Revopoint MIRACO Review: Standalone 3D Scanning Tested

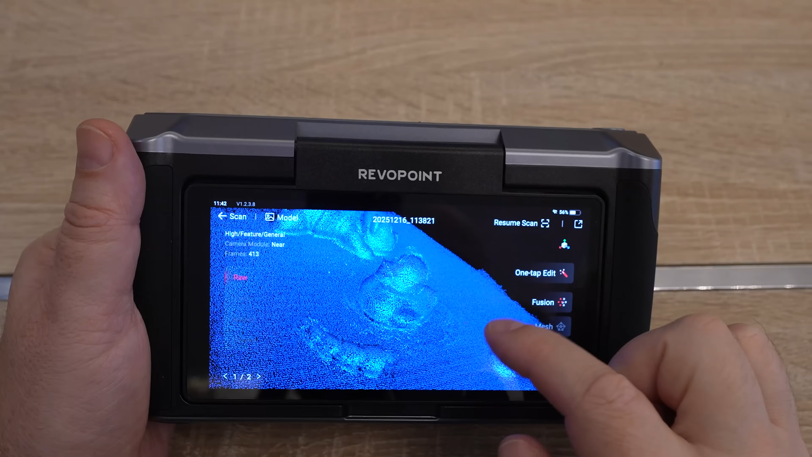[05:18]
So this is just a point cloud. Let's move to the fusion.
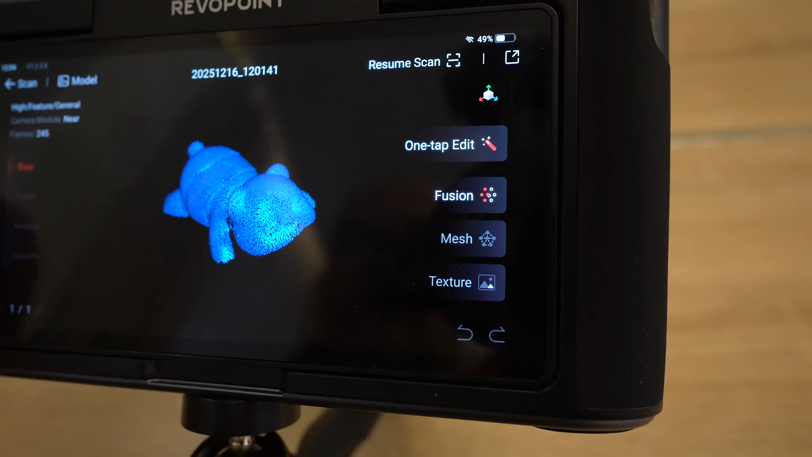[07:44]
Now actually from this angle the bottom of the head is not really visible.
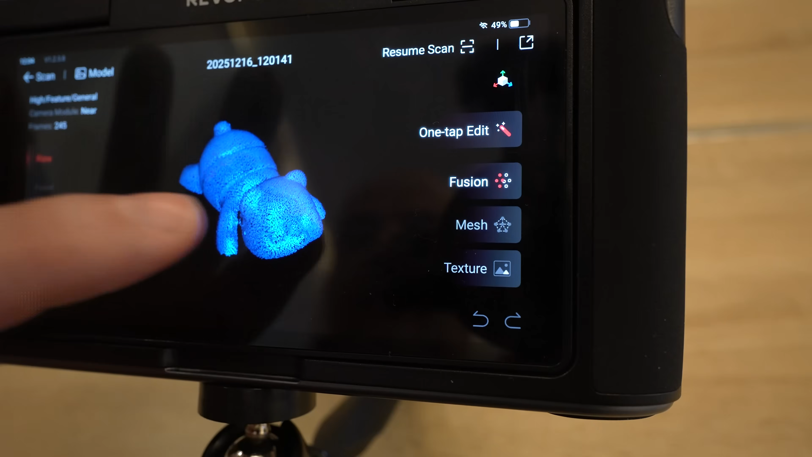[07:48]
And I shouldn't stop the printing just pause. Let's see if I can resume the scan.
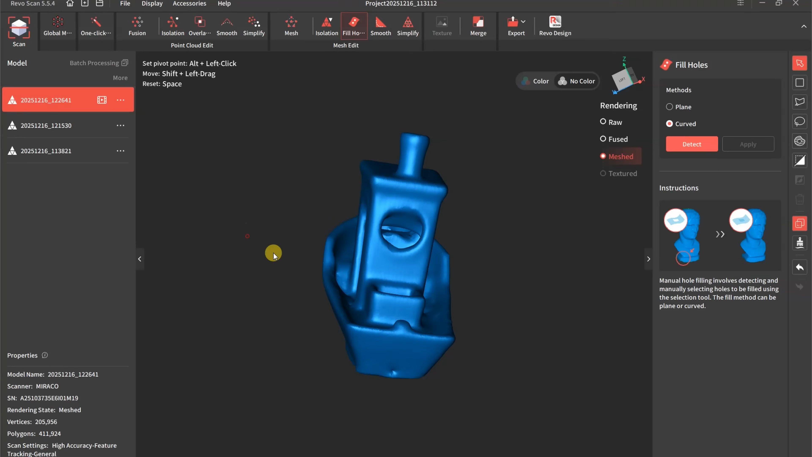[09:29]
This was scanned in one rotation. In handhold mode. Moving the scanner up and down.
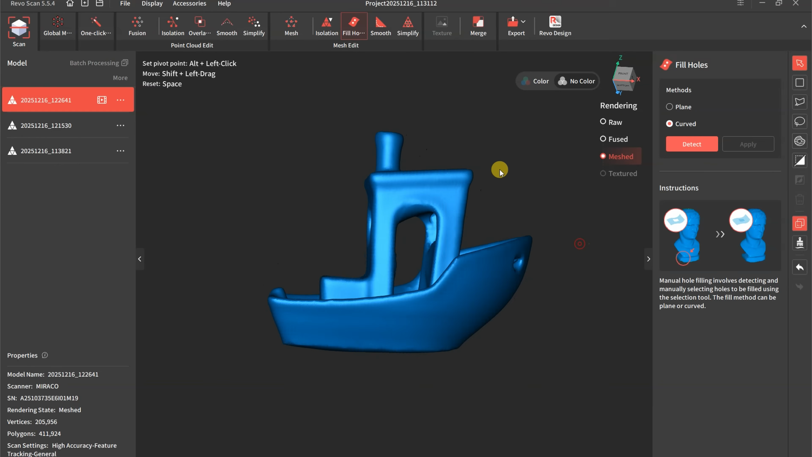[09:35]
And I used two big smooth things. So the resolution is too low. But let's repeat this with several passes. I am still curious. What can I do with the Benchy. So I am scanning it in three passes.
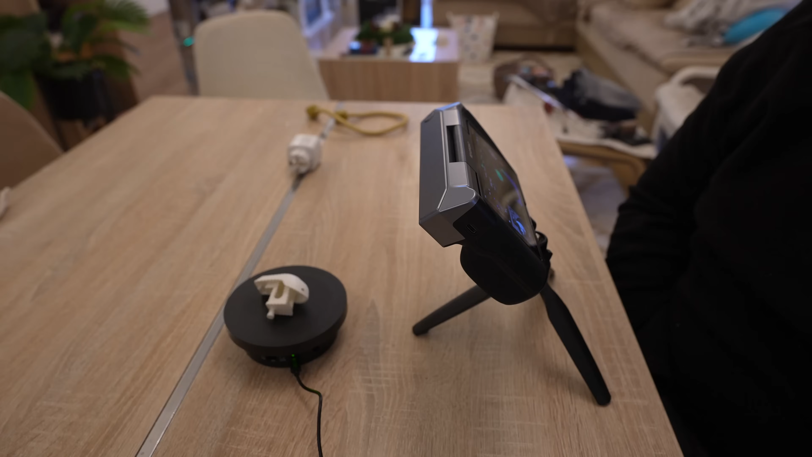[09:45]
This is the second one. And the last one.
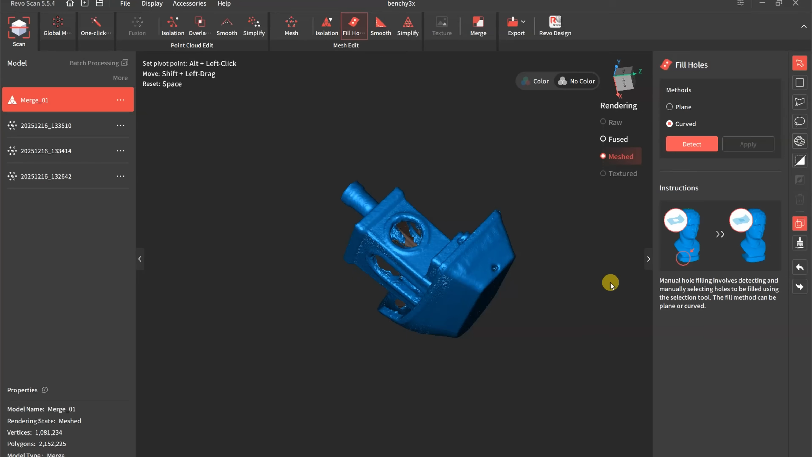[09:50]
In desktop version. I import the point clouds. And first I have to fuse them. Only then I can use the merge function. Automatic method works fine. And the points are joined into one object.
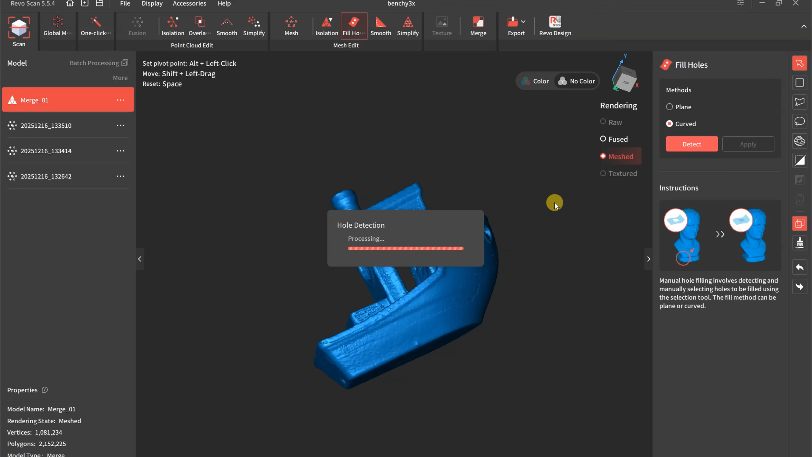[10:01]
There is a nice tutorial on Revopoint's YouTube channel.
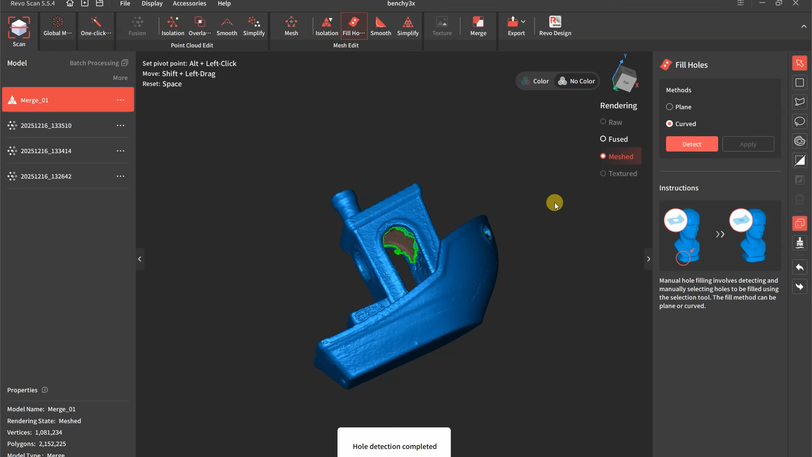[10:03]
I will place a link to it in the description.
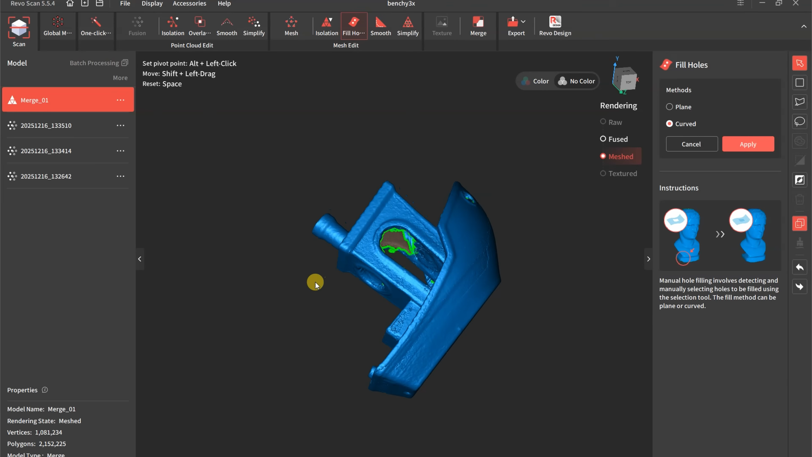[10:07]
There are some holes left on the objects. But when I filled those holes.
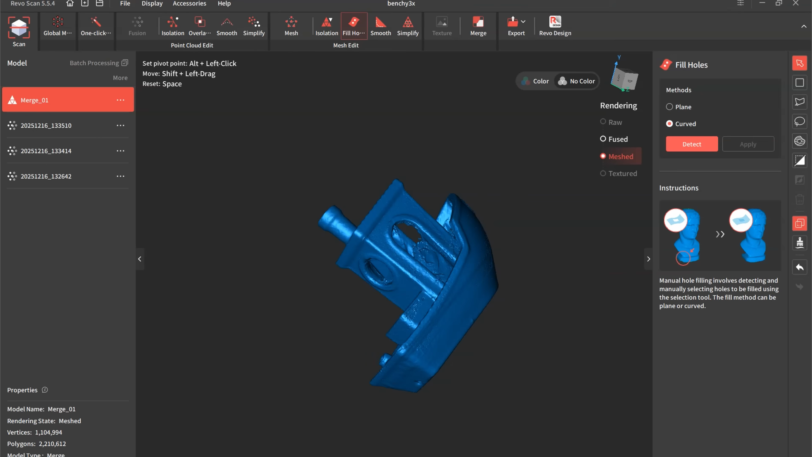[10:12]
The software closed some windows too. For example this one on the back side. Or two smaller on the front.
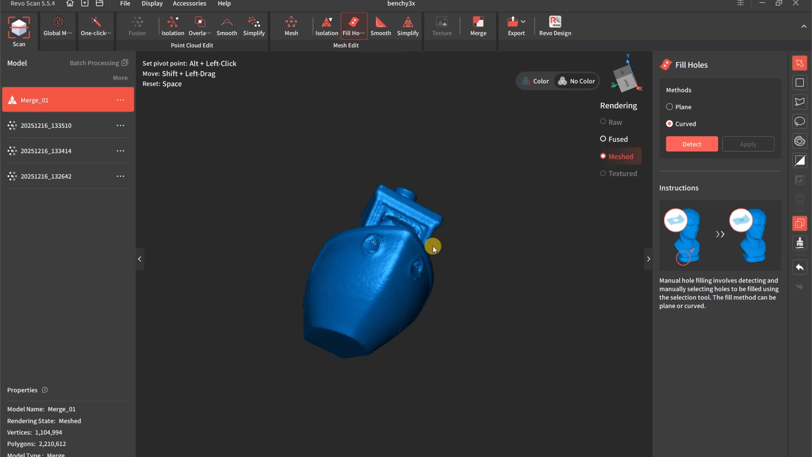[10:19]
The inner elements of the cabin are inaccurate too. Since the scanner cannot see clearly inside.
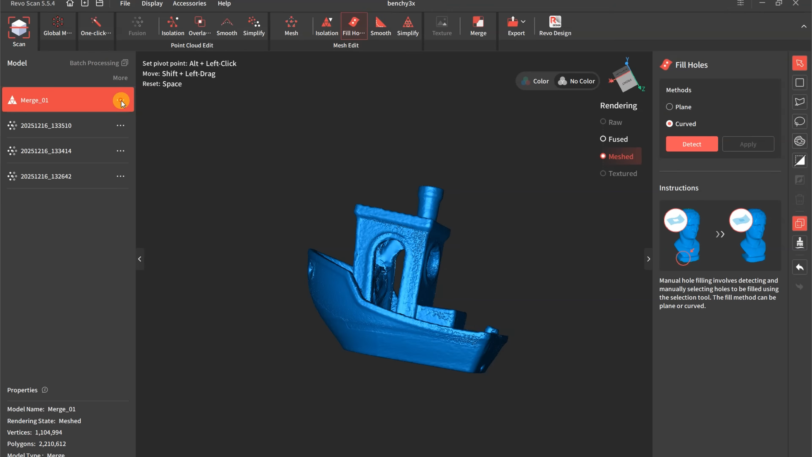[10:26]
But from this point I just exported the file. And moved to the bamboo studio.
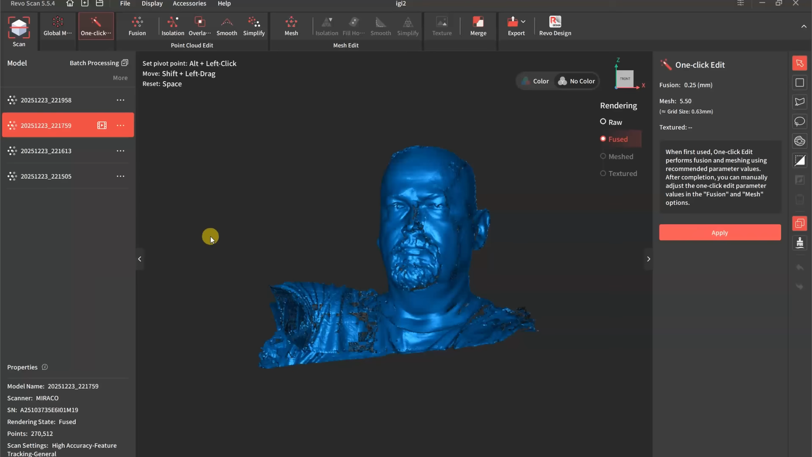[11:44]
I can scan only my front side. And I can never be perfectly still during this process. Mostly my arm moves a lot.
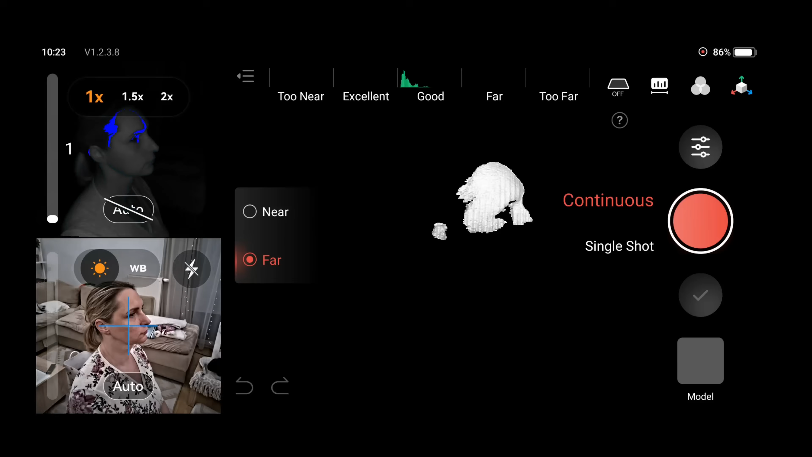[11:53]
In next attempt I asked my wife to be my model. What you see is recorded first attempt.
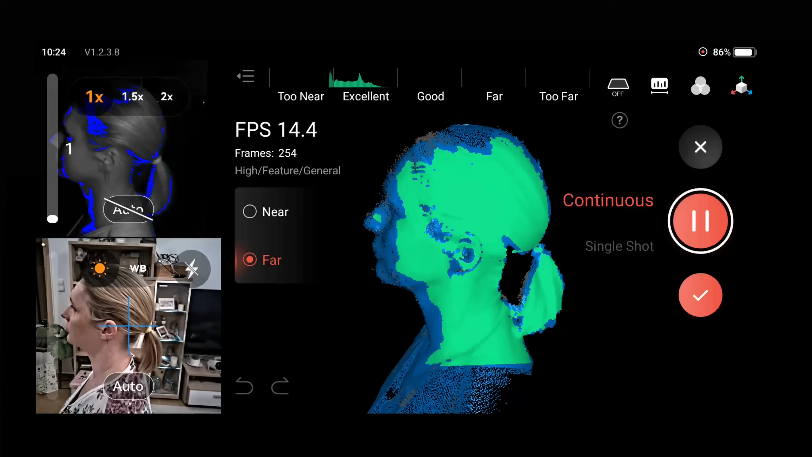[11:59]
Speeded up 8 times. Continuous tracking. Huge improvement compared to the old versions.
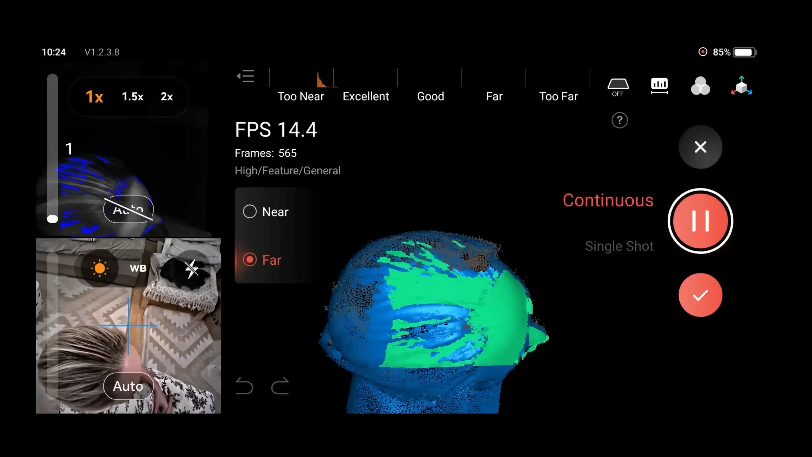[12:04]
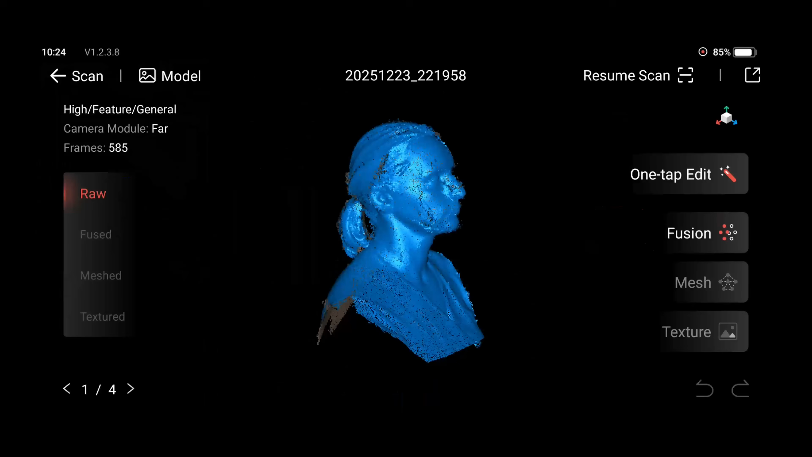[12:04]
This is the point cloud. Looks promising. Fusing the points.
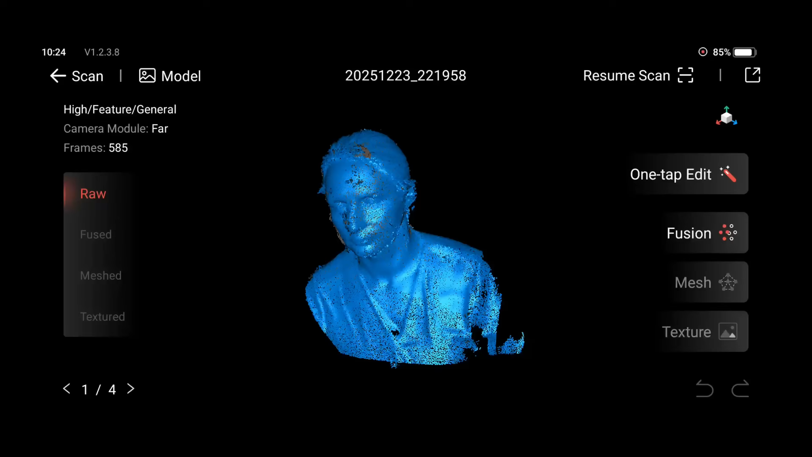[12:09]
This looks good too.
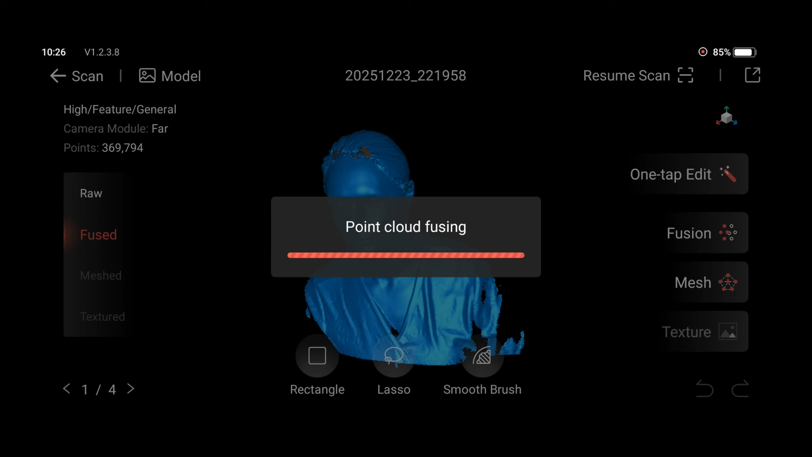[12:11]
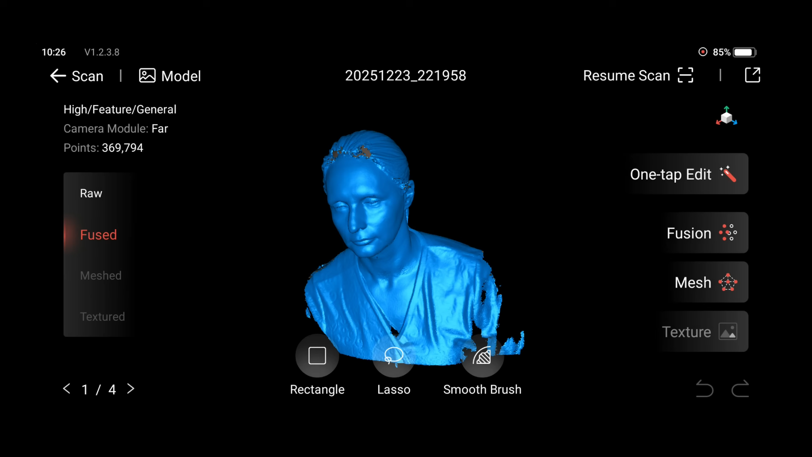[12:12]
But there are some holes which I can fill in the mesh mode. I don't really like the top of the head. Some hair is missing there.
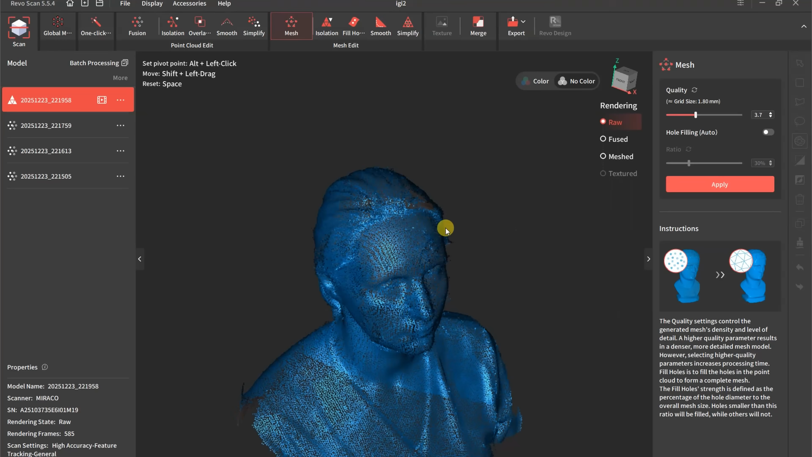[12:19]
In the point cloud it's there. Fuse is still almost ok.
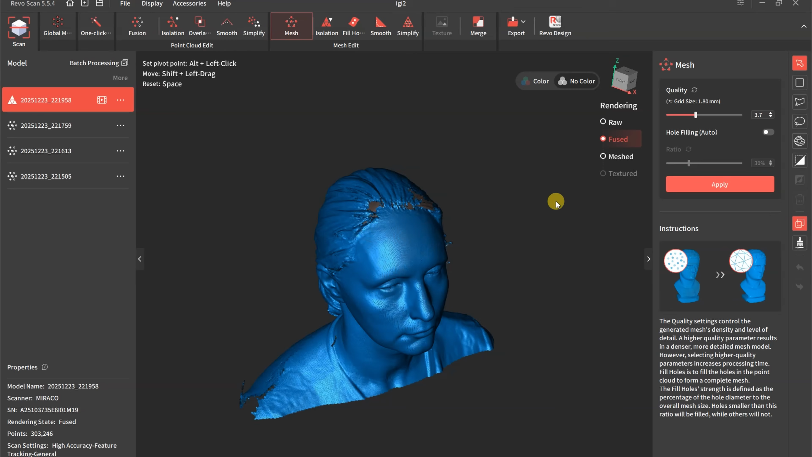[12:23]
But in the mesh it's not nice.
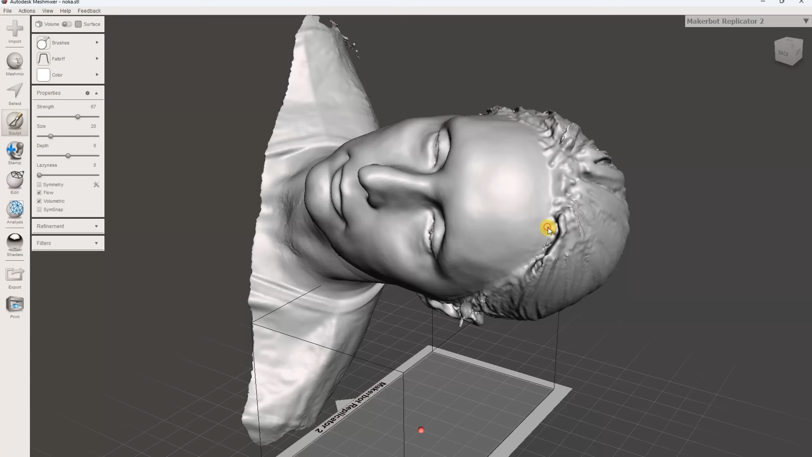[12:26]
So I fixed this part in the mesh mixer. Playing with it approximately 2 or 3 minutes.